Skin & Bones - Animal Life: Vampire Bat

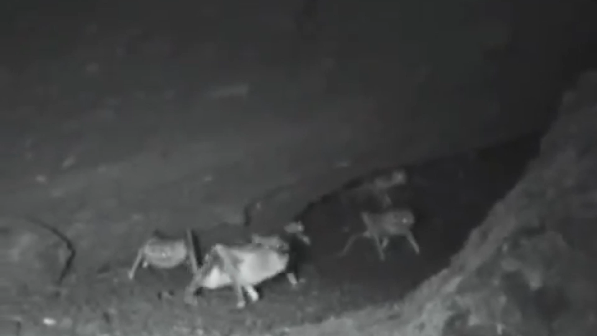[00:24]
Common vampire bats are adept at maneuvering on the ground around large animals.
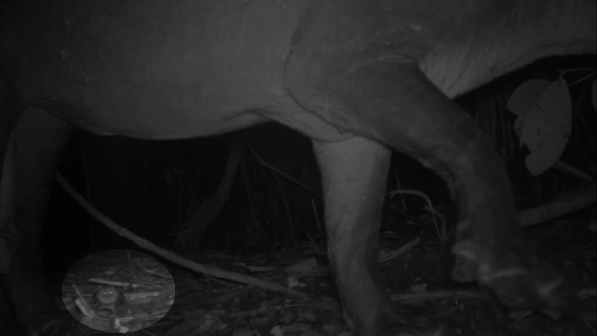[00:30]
Using their forelimbs to propel themselves, they dart around a bigger animal's feet. These bats can quickly grab onto a leg and,